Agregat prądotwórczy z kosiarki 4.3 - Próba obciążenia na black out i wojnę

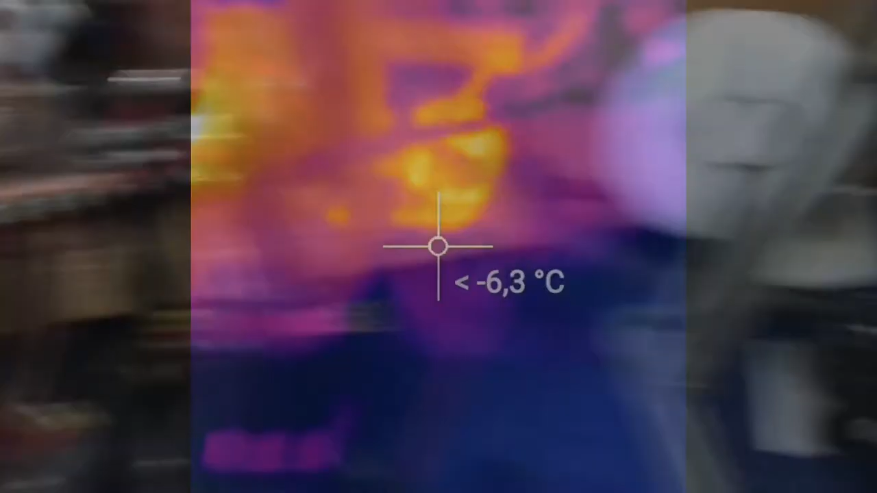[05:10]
A więc teraz dokonamy pomiaru temperatur na samej kosiarkce.
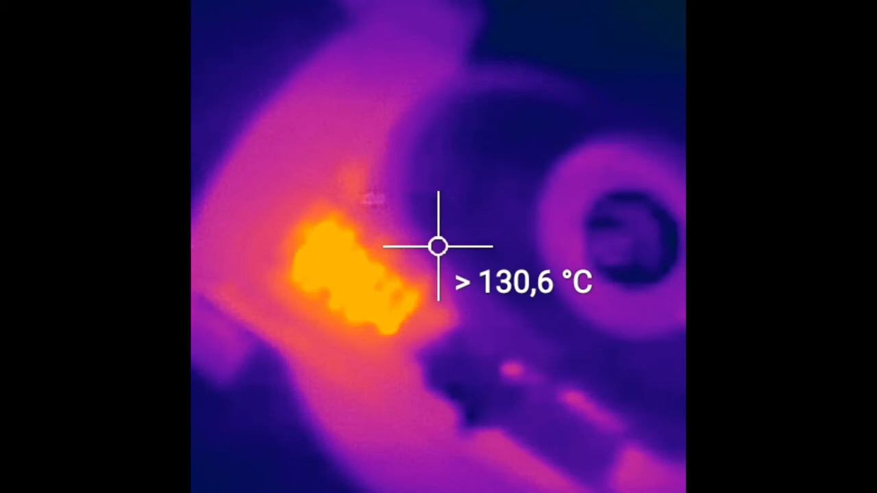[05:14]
Gdzie wydech będzie miał powyżej 150 stopni.
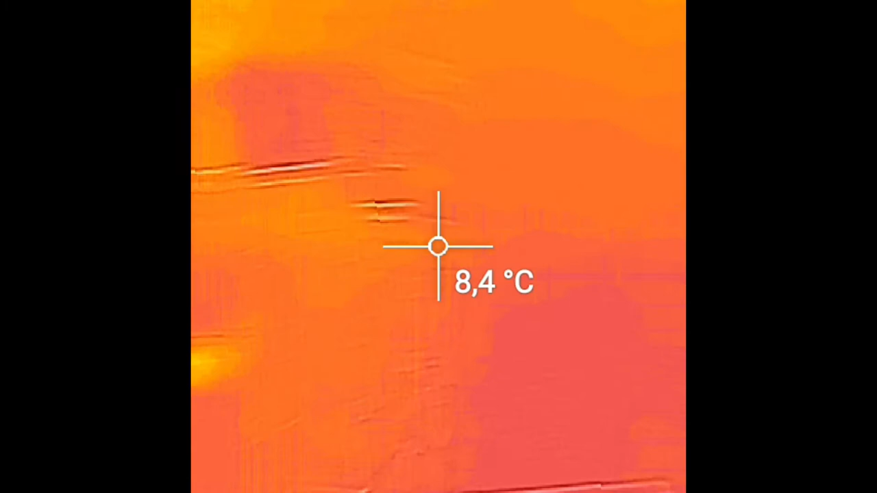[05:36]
On screen: spot 8.4°C
Jak widać, sam wyłącznik główny też się troszeczkę nagrzał.
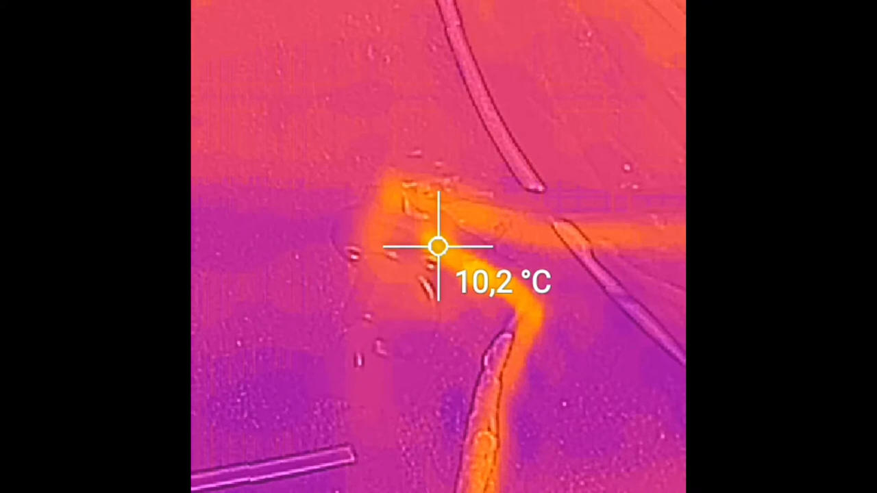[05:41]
Niestety nie jest najlepszej jakości. Troszeczkę się grzeje.
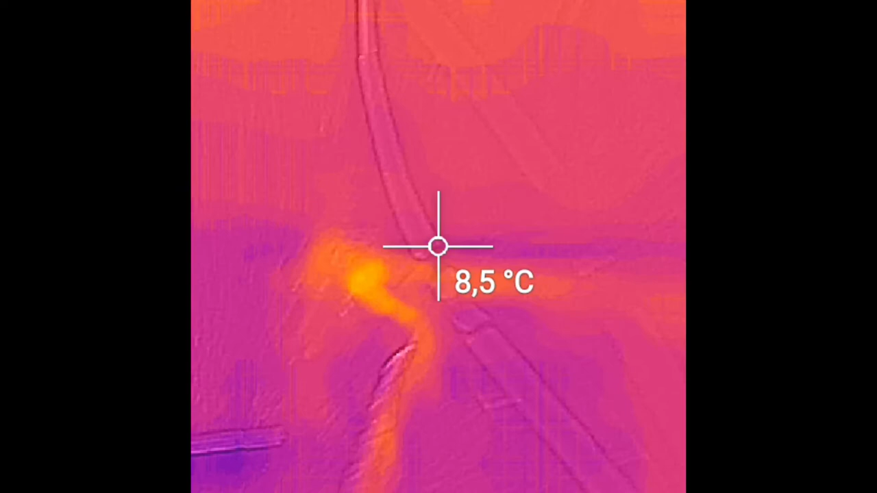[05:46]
Trudno. Przegląd.
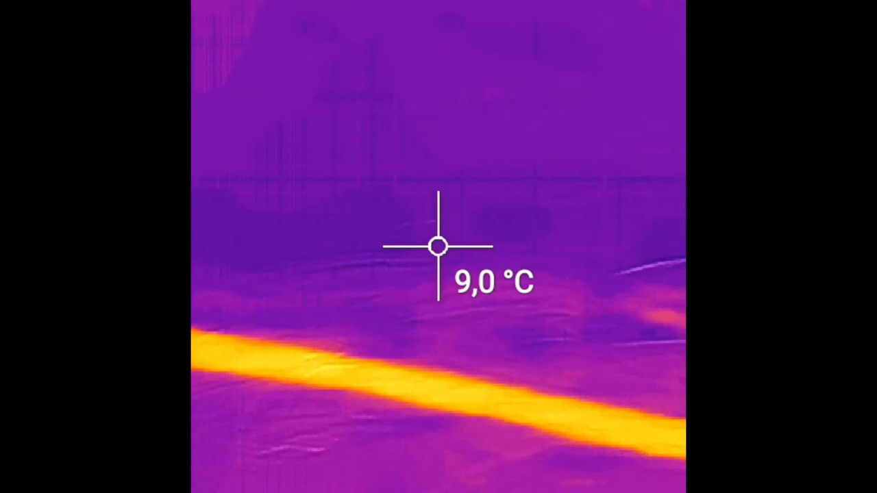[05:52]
On screen: spot 9.0°C
I widzimy, że bezpieczniki są tutaj chyba najbardziej ciepłe. Z wszystkiego, co jest mierzone.
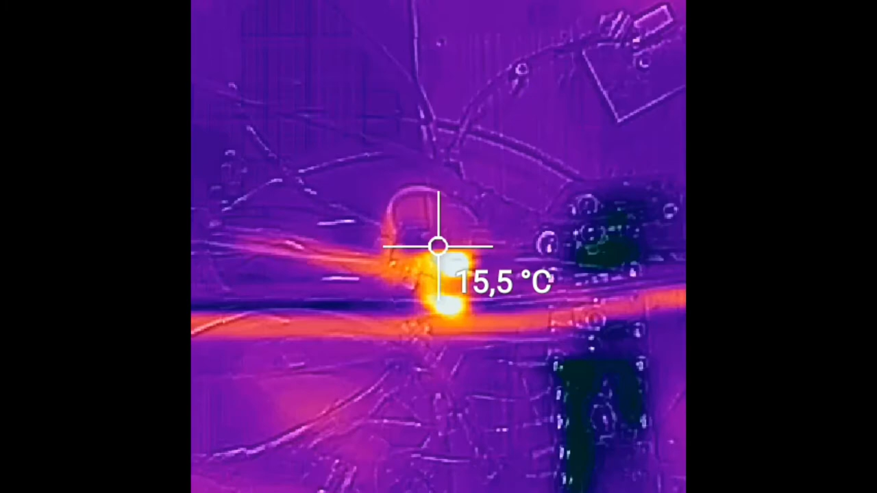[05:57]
To są bezpieczniki. Czasem warto się upewnić.
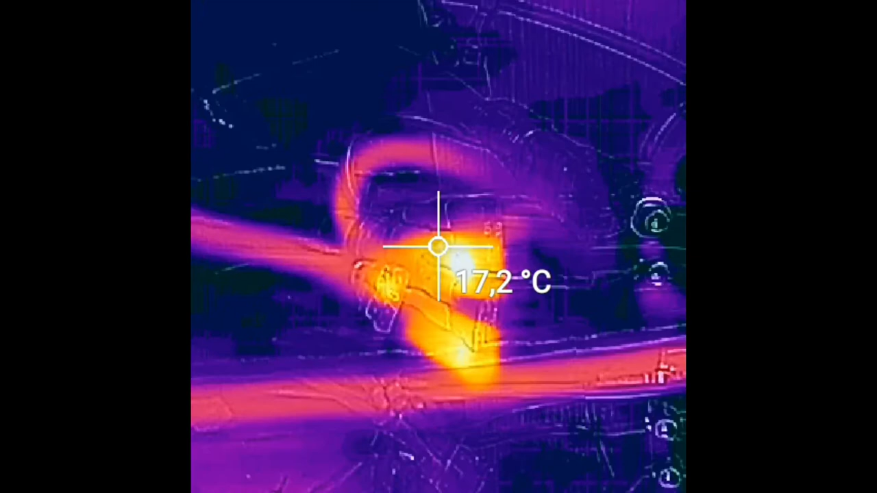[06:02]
On screen: spot 17.2°C
Niestety to nie jest najlepsza kamera.
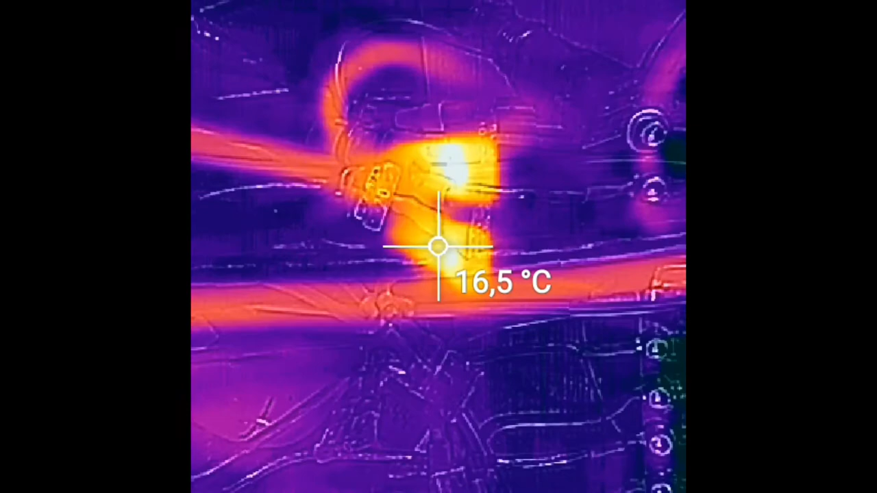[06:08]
On screen: spot 16.5°C
Widać na poziomie tła... Jest duża różnica na bezpiecznikach. Czy plecą dość ładnie.
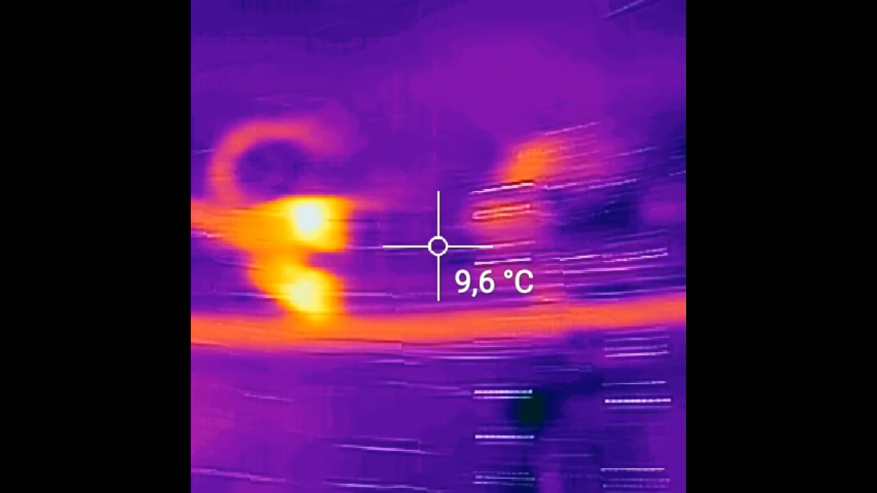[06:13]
On screen: spot 9.6°C
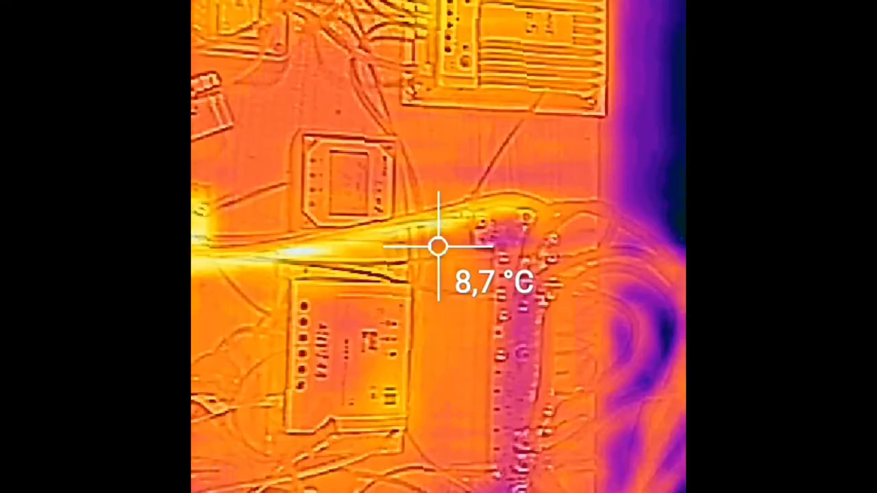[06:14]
On screen: spot 8.7°C
Sam przewód, który idzie do płyt, też się grzeje.
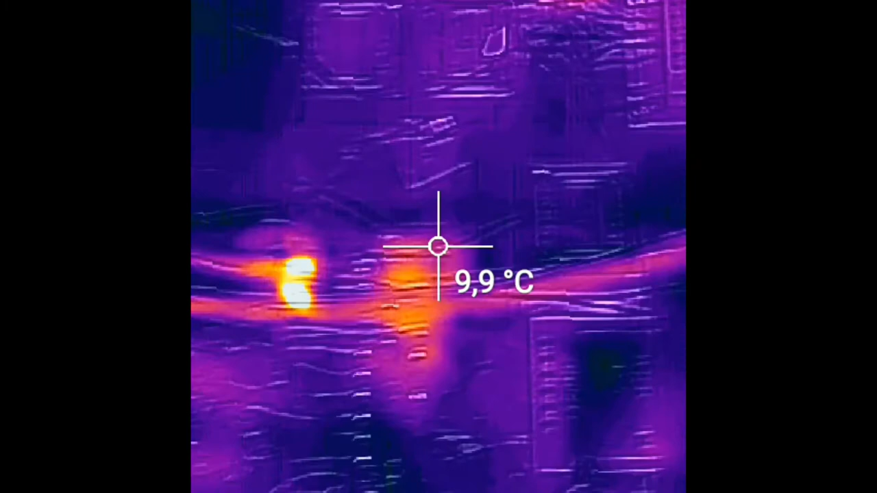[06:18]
On screen: spot 9.9°C
I raczej to na dole, co jest, to jest odbicie.
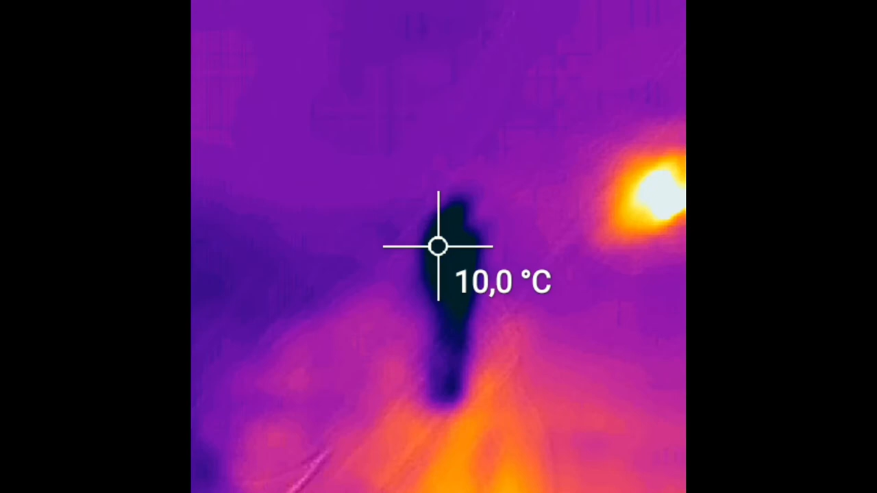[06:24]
On screen: spot 10.0°C
Natomiast przetwornica, że troszeczkę pracuje.
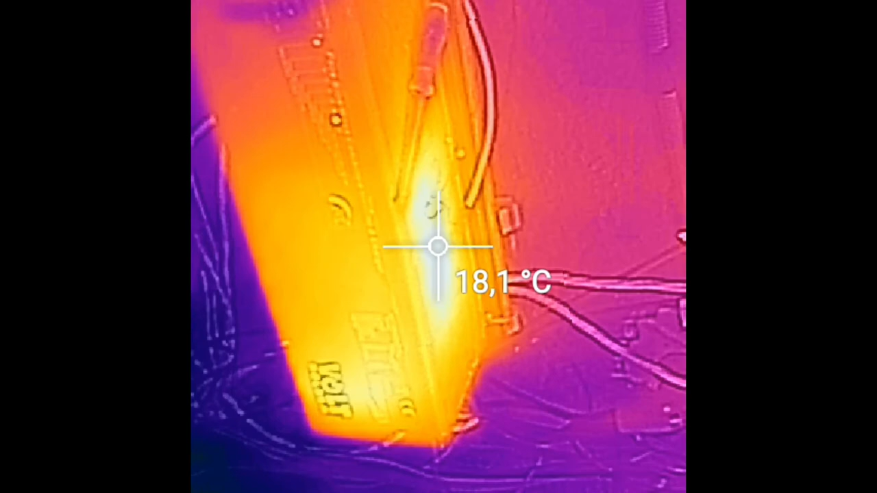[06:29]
On screen: spot 18.1°C
Widać, że uzyskała temperaturę. Ale o, lampy widać.
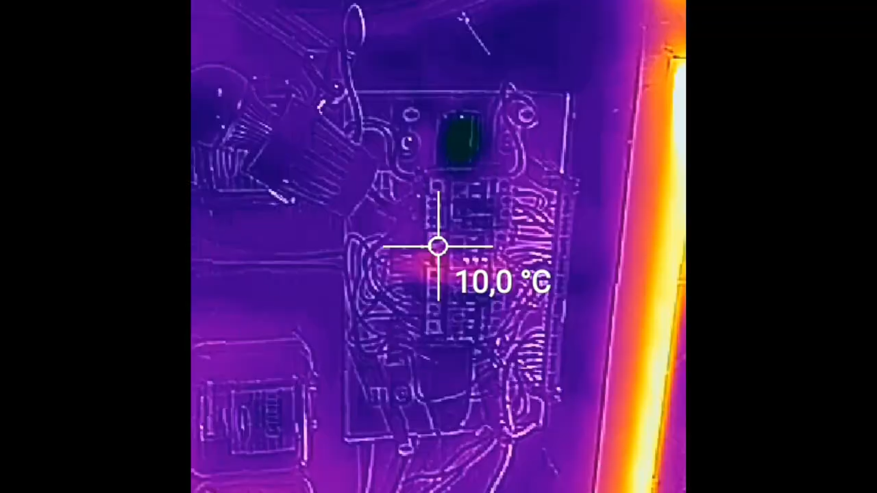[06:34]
On screen: spot 10.0°C
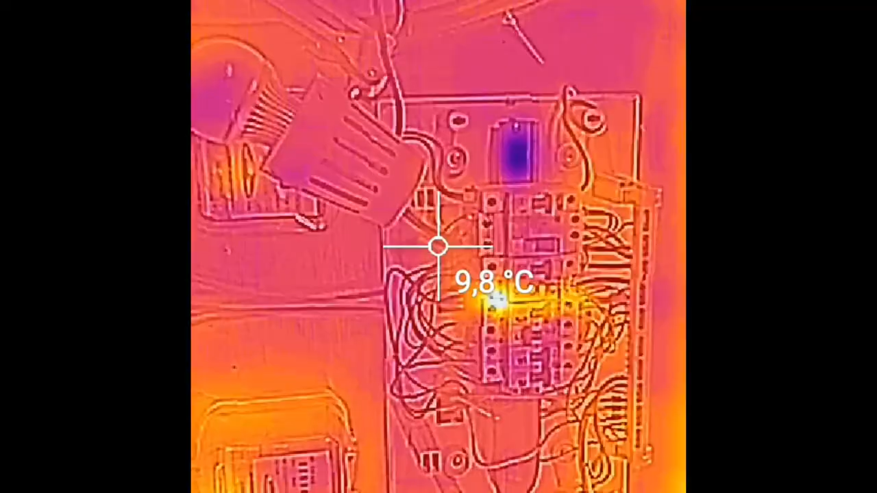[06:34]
On screen: spot 9.8°C
Zmienię troszkę perspektywy, żeby nie było śmieci.
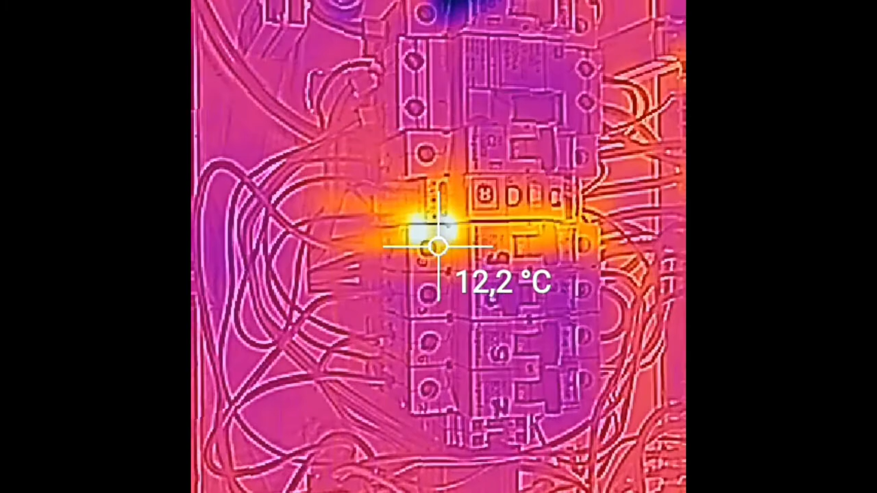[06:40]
On screen: spot 12.2°C
Widać, że coś na pierwszym bezpieczniku jest nie tak. Chyba mam źle skręcone styki.
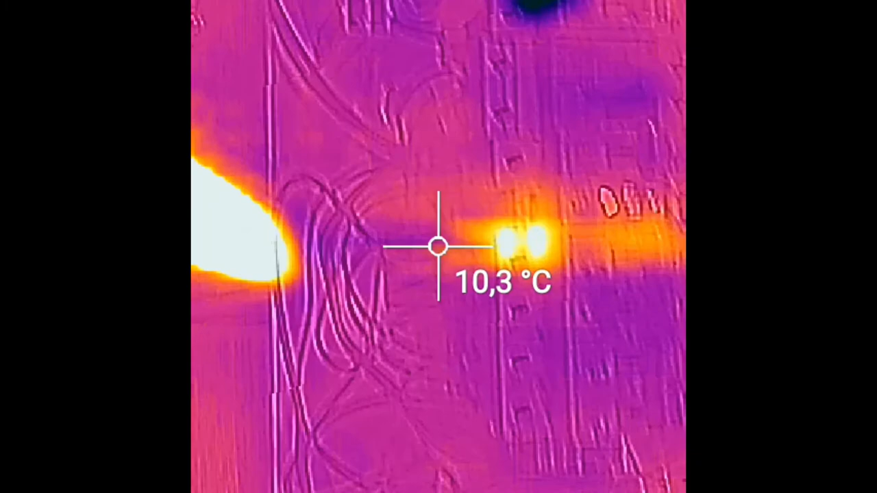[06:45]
On screen: spot 10.3°C
Ja tak zawsze sobie spędzam, przykładam sobie palec.
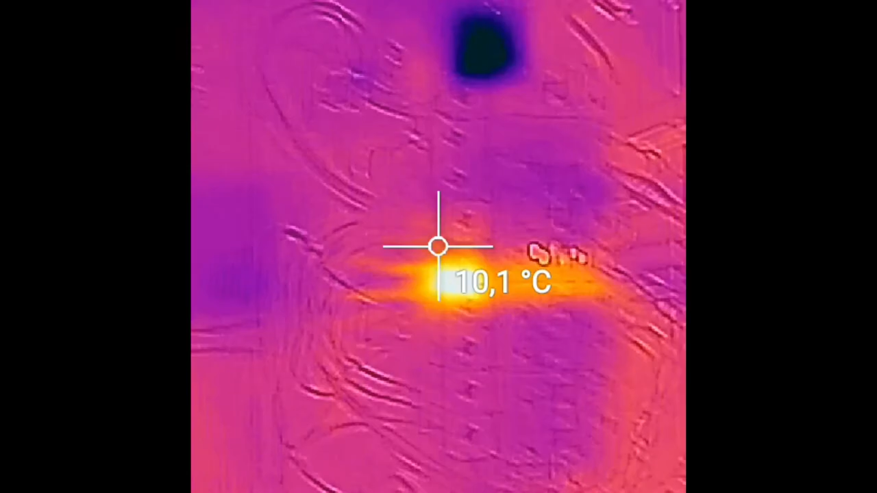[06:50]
On screen: spot 10.1°C
Jeżeli tam się zrobiło cieplej, to to jest to miejsce. Zobaczmy. Zobaczmy. Zobaczmy.